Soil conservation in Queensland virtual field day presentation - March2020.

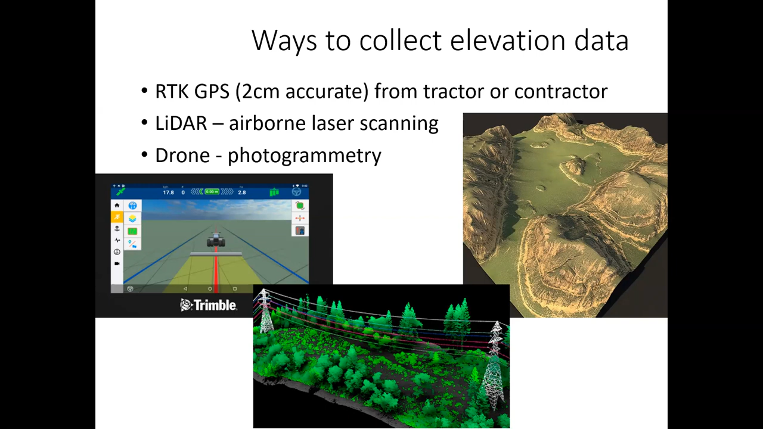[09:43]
simply because there's no other way of getting in here and the LIDAR was going to cost too much. So we're going to use drones to get that data, keeping in mind that it's, it's not giving us the actual ground measurement necessarily. Once you've got that data, this is sort of what it looks like.